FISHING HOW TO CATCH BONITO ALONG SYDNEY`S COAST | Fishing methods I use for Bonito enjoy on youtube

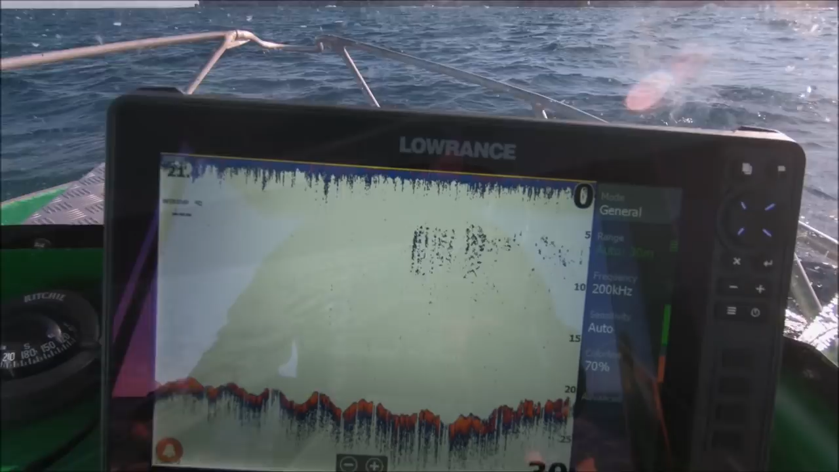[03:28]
Okay, you can see on the sounder, on my Lowrance there, a nice school of fish sitting fairly high,
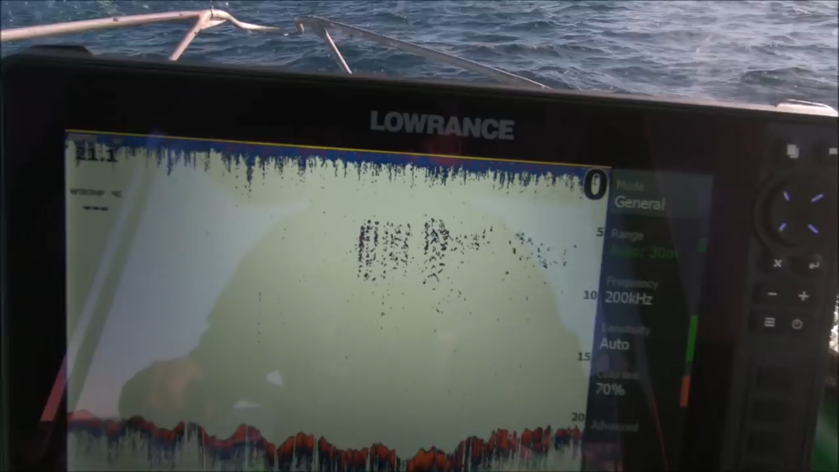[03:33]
and I'm thinking they're probably Bonito, so let's see if the boys can get a hook up.